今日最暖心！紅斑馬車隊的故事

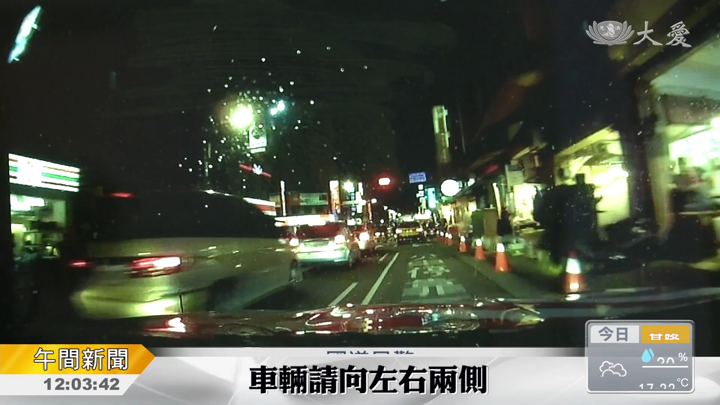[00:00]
车辆请向左右两侧后方引流救护，谢谢。 救人十万火急，国道远景的红斑马车逆向行驶在台北市区。 车辆请向右侧。 周末晚间车全塞在一块，警车不断鸣笛和时间赛跑，终于到了医院急诊大门。 快点快点，那边。